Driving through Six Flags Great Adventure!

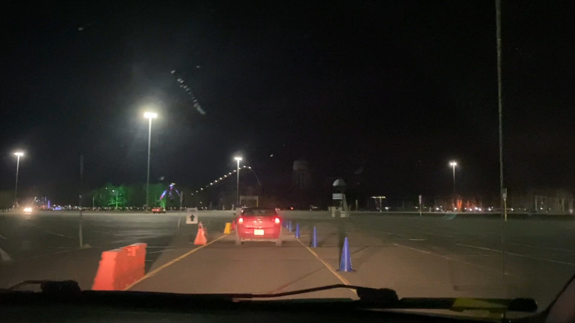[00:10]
Okay, so they have us going in the cones in a nice single file line. I'm curious to see like where we enter, you know. There aren't too many people here.
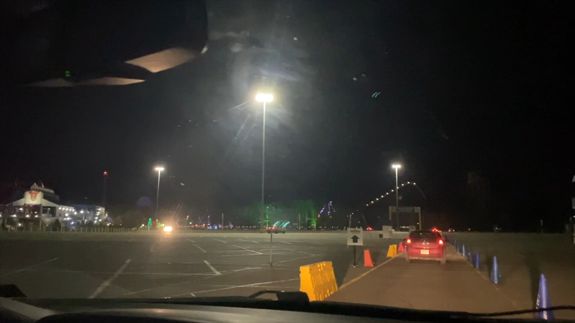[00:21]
I thought it was gonna be more crowded. Yeah. It's weird the safari was really crowded.